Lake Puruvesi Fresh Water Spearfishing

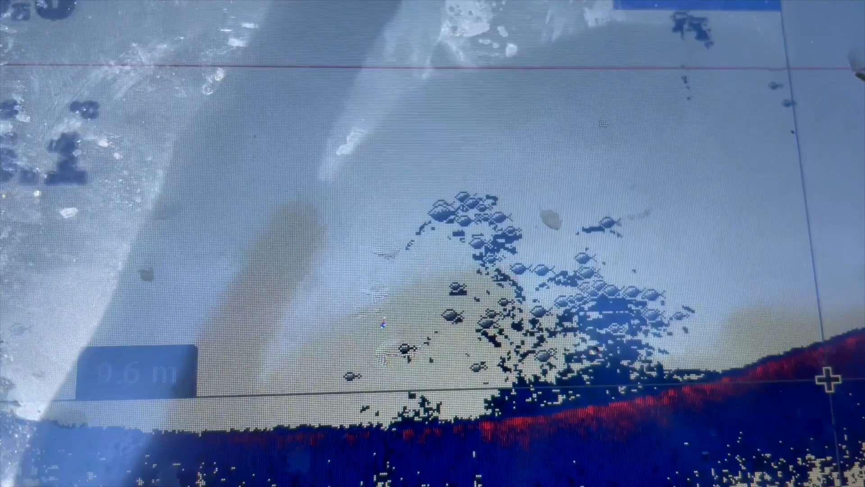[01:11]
clear when you use the fish founder and when you see the little fish in the founder in the bottom
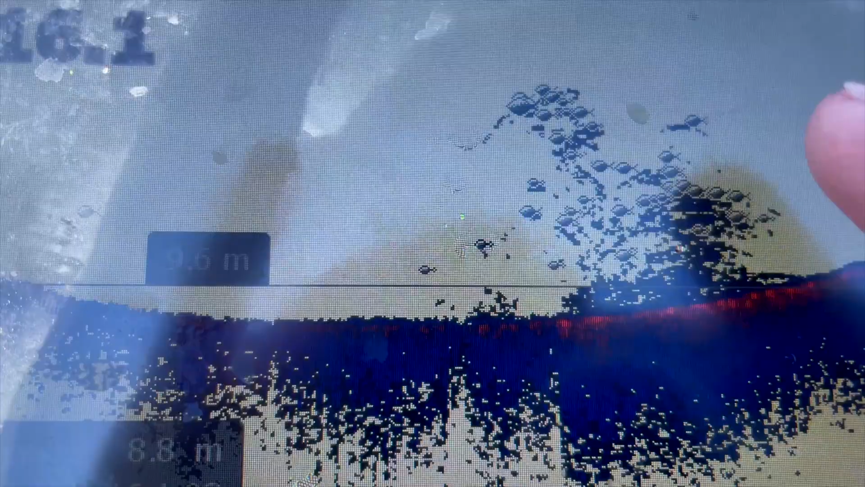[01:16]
then you dive there because there is the big fish so it's kind of simple there is a lot of place where